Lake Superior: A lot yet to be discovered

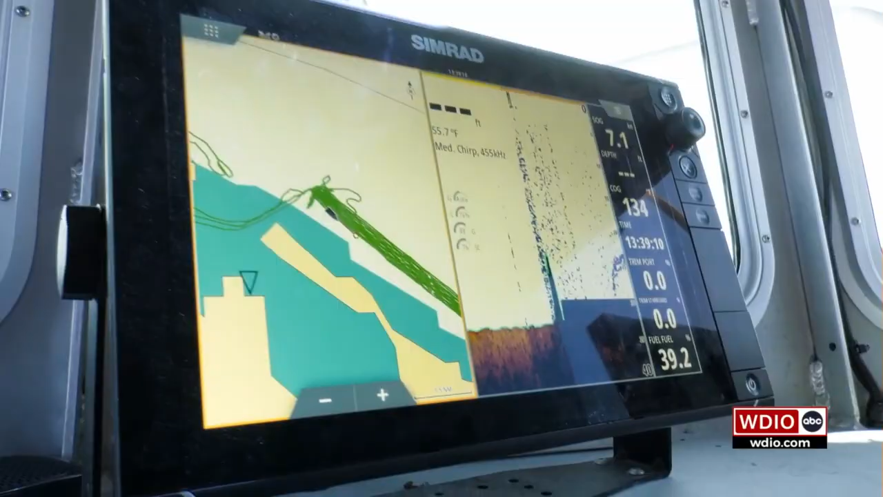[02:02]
So where a single beam can collect one sounding every second or less,